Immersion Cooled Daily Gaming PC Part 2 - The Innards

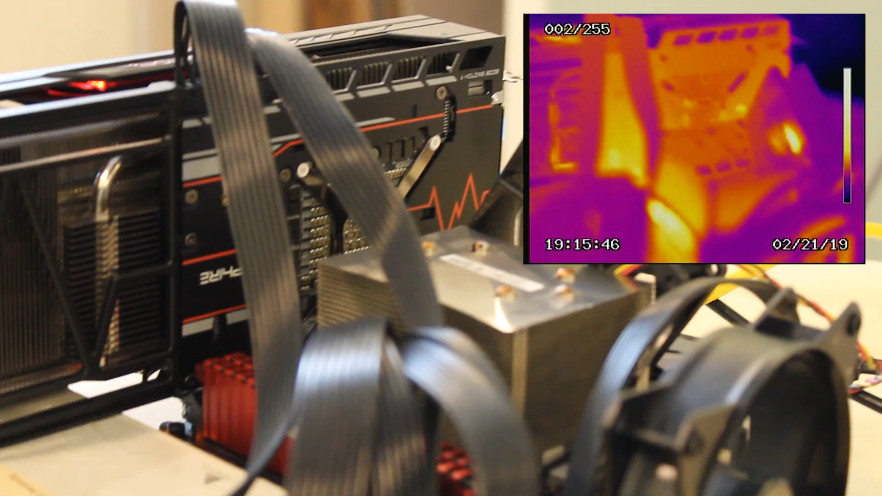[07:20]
everything just generally looks kind of
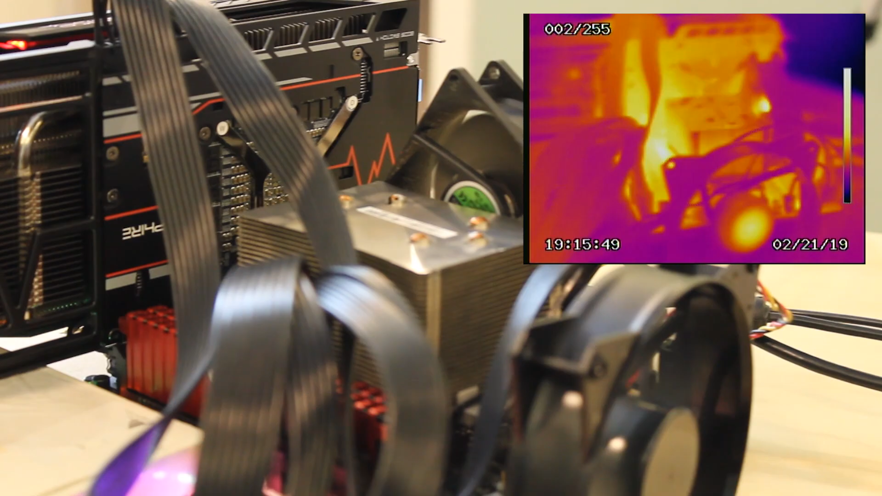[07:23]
hot so
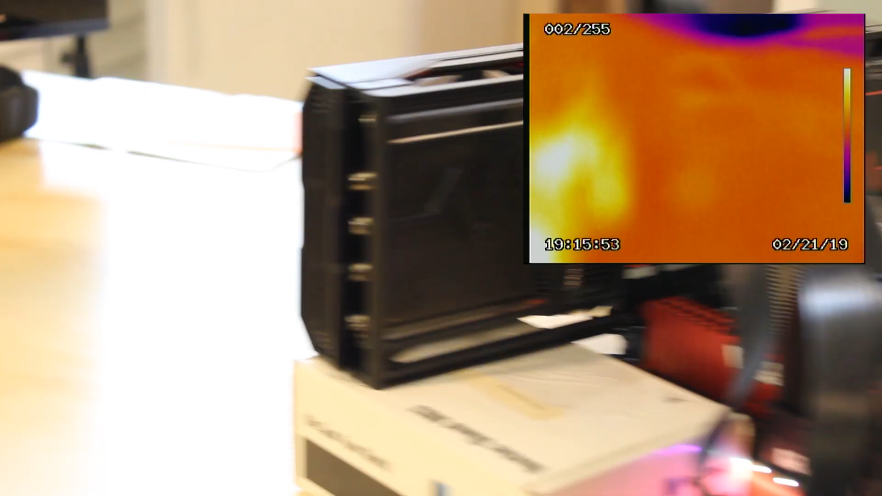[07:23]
you can kind of see a little bit of the voltage regulator down in there by the fan connector
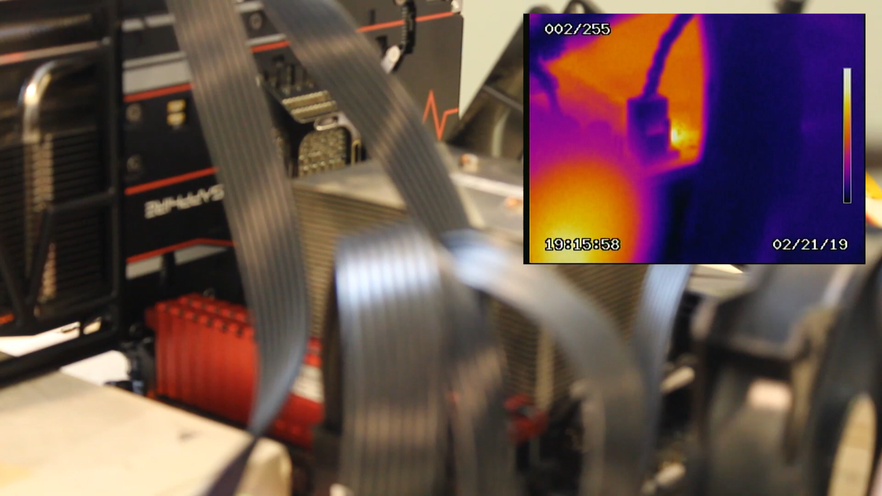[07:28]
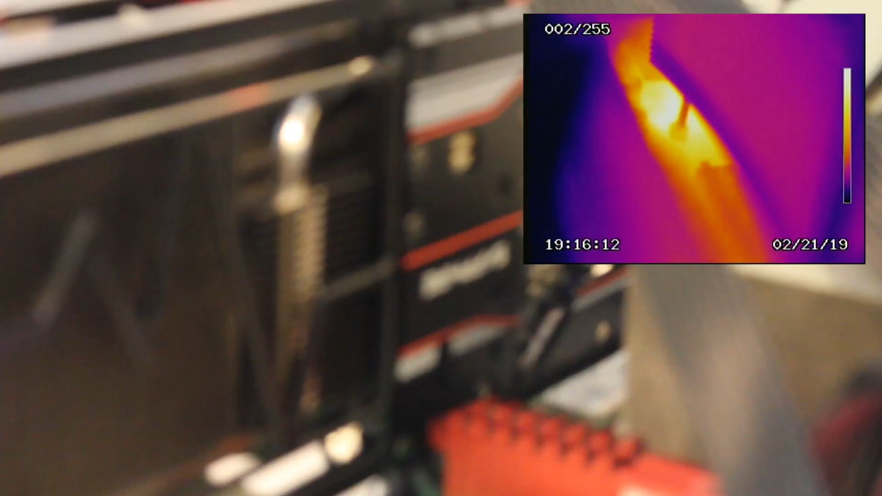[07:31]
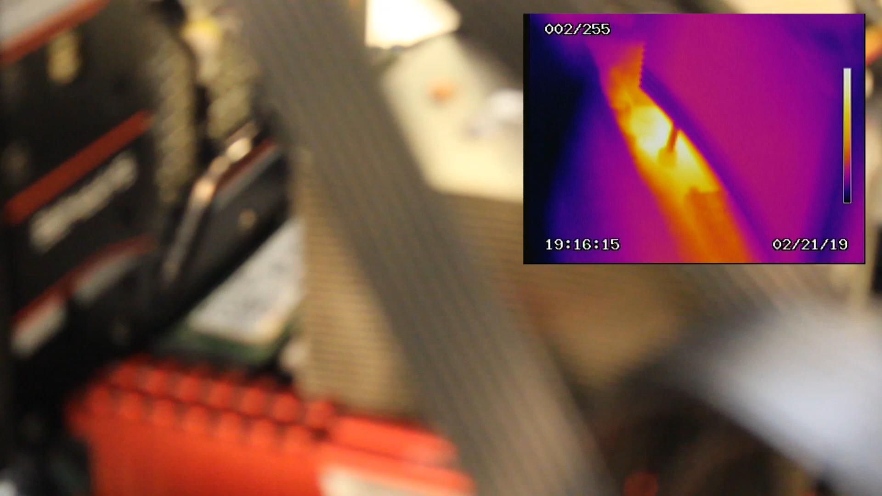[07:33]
some sort of mysterious item down there it's hot as hell ram's not very hot
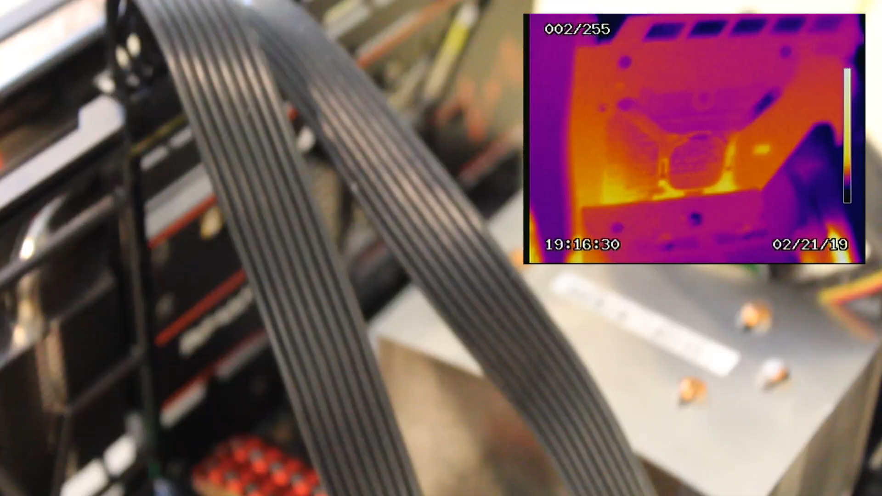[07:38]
you can see a little bit of reflection on the uh it's like heatsink bracket yeah you can see it on top of the heatsink also
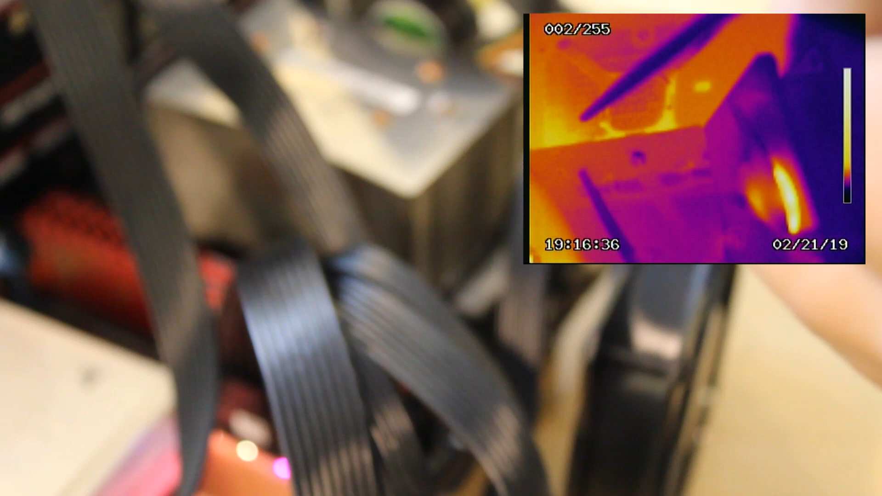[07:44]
but the uh ssd controller gets really hot in this thing
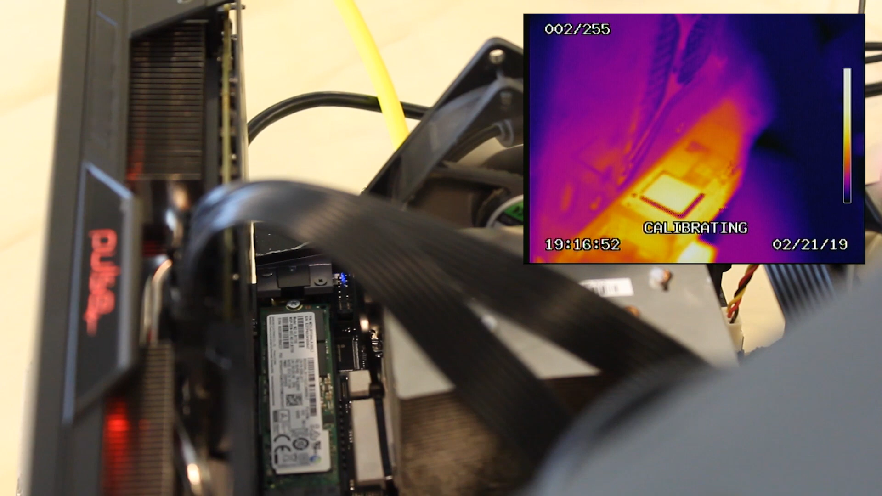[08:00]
i don't know if you can focus that a little bit better oh yeah this part's exposed aluminum and this part's a sticker so you can kind of see the difference between the emissivity there it's got all kinds of hot parts on it i don't know that's a hot computer once we submerge it in the fluid then it'll kind of even all that out which is one of the advantages yeah i wonder if it will actually even things out so like i wonder if
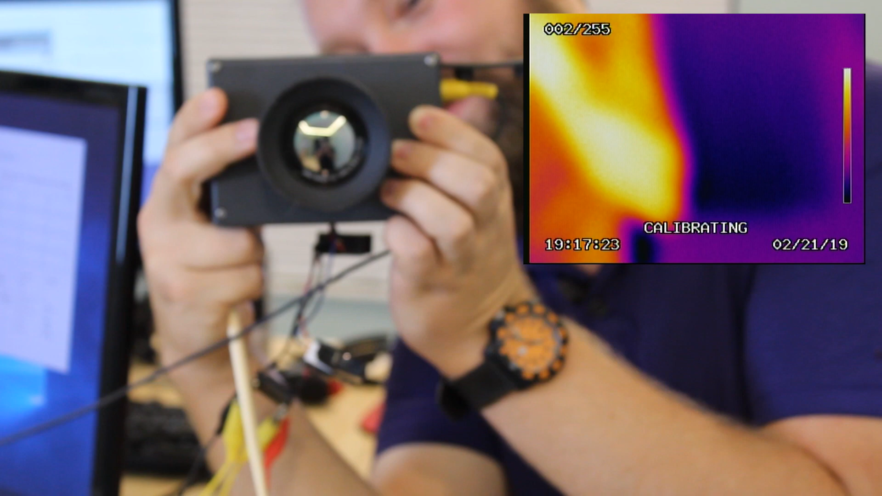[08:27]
certain parts will be will still show up as super